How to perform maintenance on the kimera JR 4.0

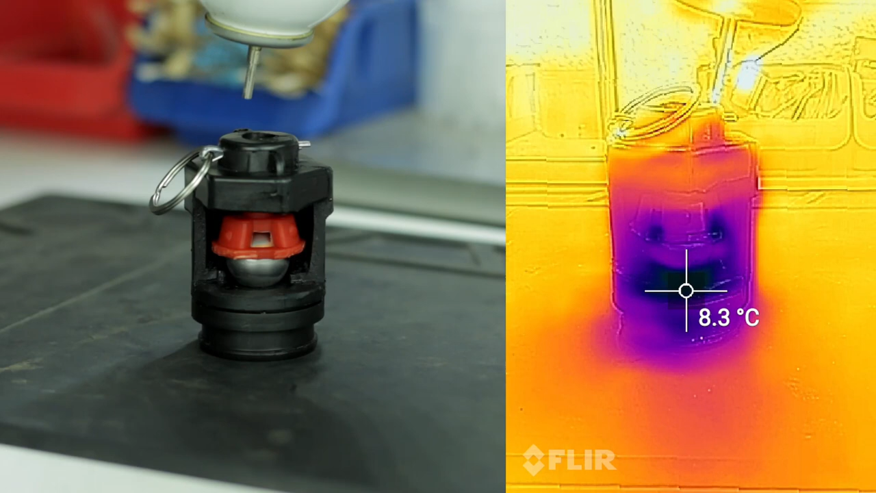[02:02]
On screen: spot 8.3°C
Let's look at it in a thermal camera. The temperature rapidly drops to below 44 degrees Celsius.